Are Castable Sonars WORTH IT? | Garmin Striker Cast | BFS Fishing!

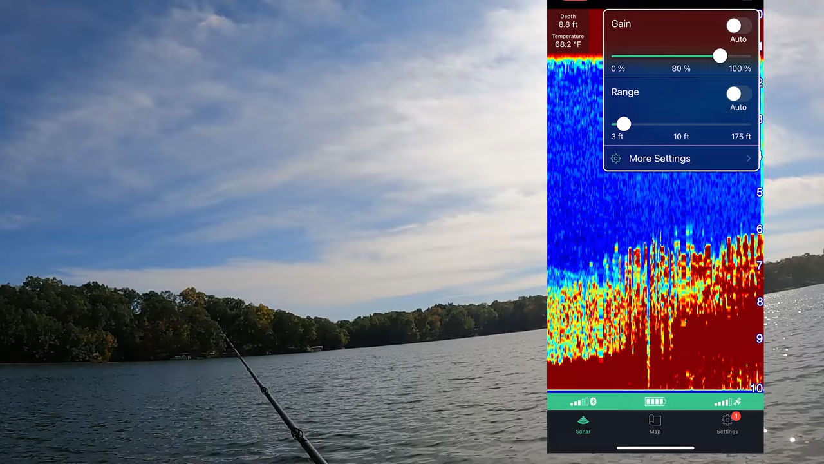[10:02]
On screen: depth 8.8 ft, water 68.2°F
Still not seeing like any marks. It's kind of strange, right? What if I turn up the gain? Let's go gain like maxed out. Oh, that's too much. All right, we don't want that. Yeah, I kind of like the gain at like 60%-ish.
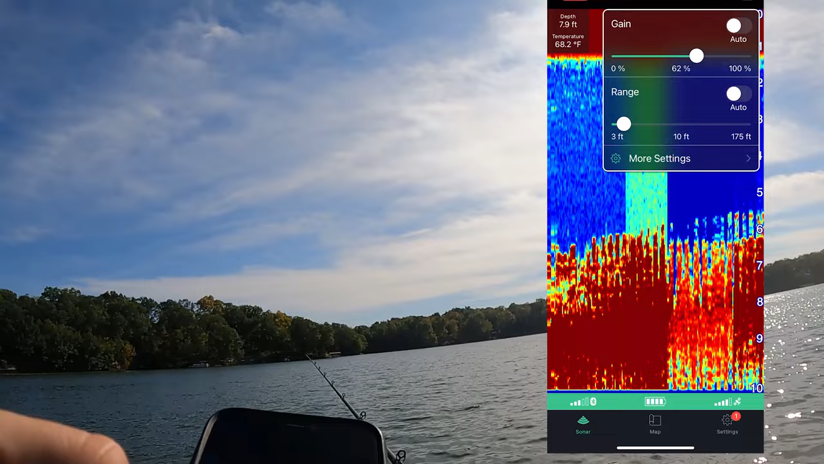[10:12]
On screen: water 68.2°F
60%, that looks way better. All right, we're already super shallow. Still not seeing any fishies. Skitter back. Oh, no, those look like fish. There we go.
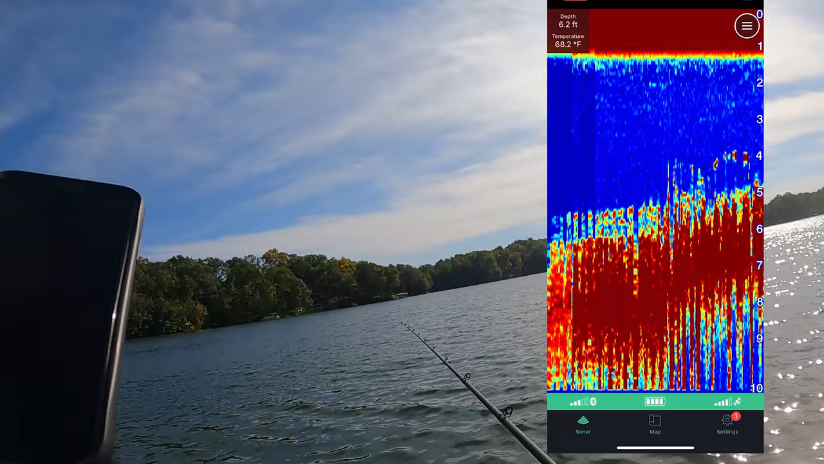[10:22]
On screen: depth 6.2 ft, water 68.2°F
4 feet there, you see that arch? It's kind of broken up, probably because I was messing with the gain. It looks like an arch. Yeah. That looks like an arch, super shallow. We got some stuff going on. It's enough dinking around, I want to fish.
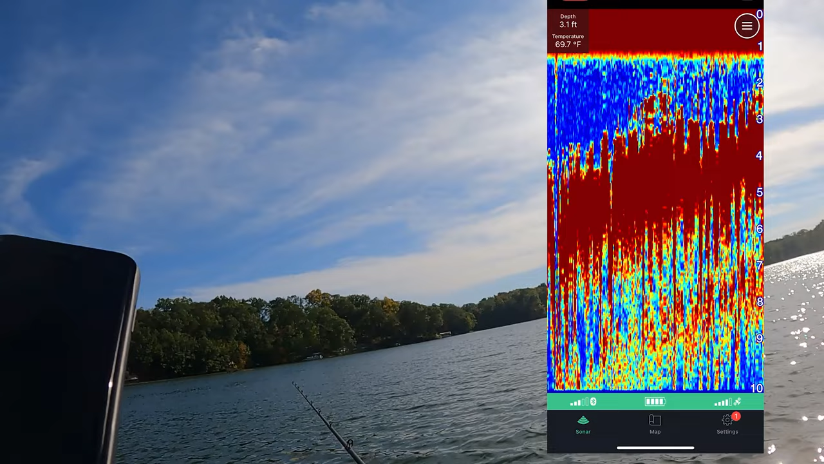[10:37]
On screen: depth 3.1 ft, water 69.7°F
So far, I would say this is nowhere near as good a reading as I was getting with the deepers,
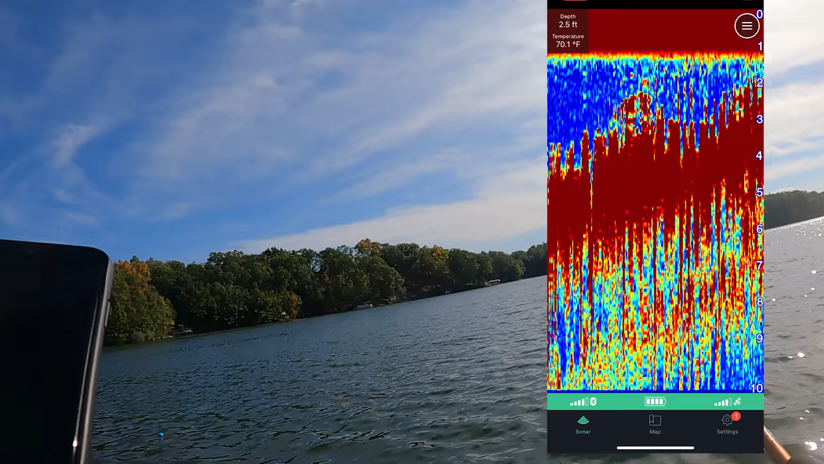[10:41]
On screen: depth 2.5 ft, water 70.1°F
but it is $130 cheaper and you can probably also get it on sale. So that's something to keep in mind. But let's fish this area. And if we can, we already caught one.
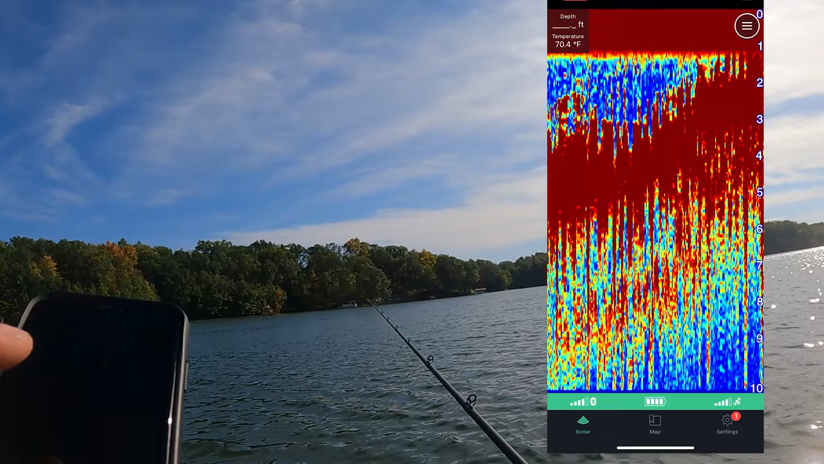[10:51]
If we can catch more, then we'll show that you gotta kind of take this as more of a structure reading.
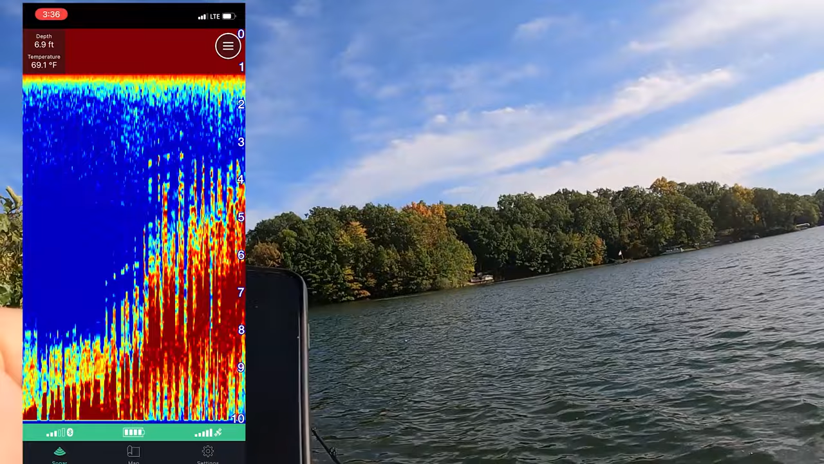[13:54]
On screen: depth 6.9 ft, water 69.1°F
Unless they're sitting right off the bottom like you see there. Now the only other issue I've had is sometimes the screen freezes. Mostly when there's a big transition like you just saw from 9 foot to 4 foot. Yeah, I think they're just suspending really low, just kind of hanging out.
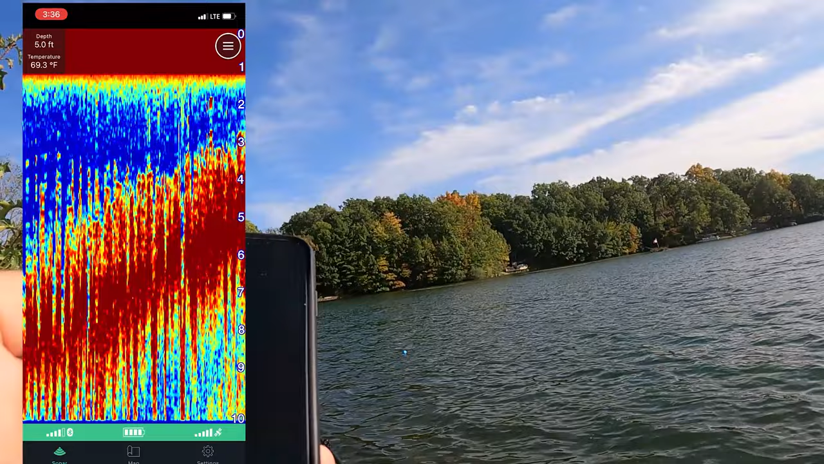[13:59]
On screen: depth 5.0 ft, water 69.3°F
And you can't really see them through the cover, even if we go gain really high.
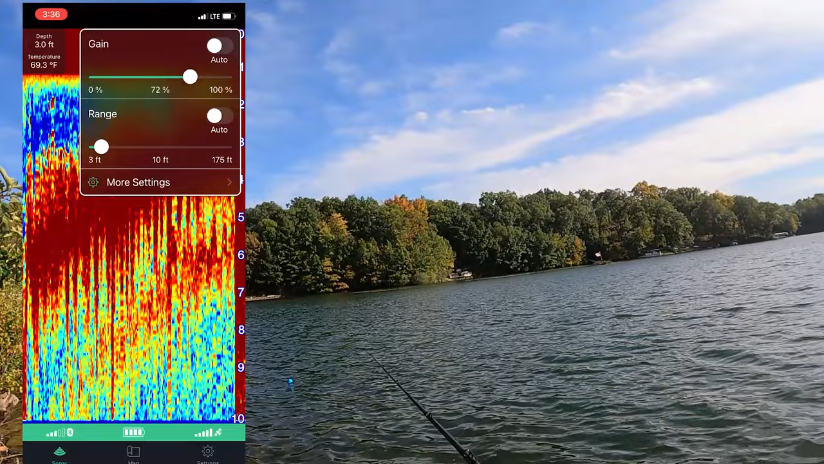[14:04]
On screen: depth 3.0 ft, water 69.3°F
Gain really high just makes the whole thing friggin' red. Let's keep trying this square bill here. I'm gonna walk out to this other point, leave this here.